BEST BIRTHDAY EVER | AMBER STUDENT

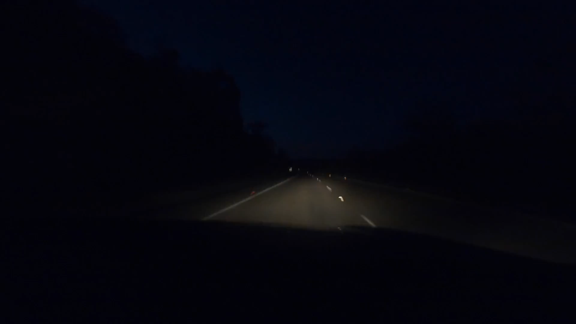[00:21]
तो भैया रात का टाइम है, 4:30 बज रहे हैं।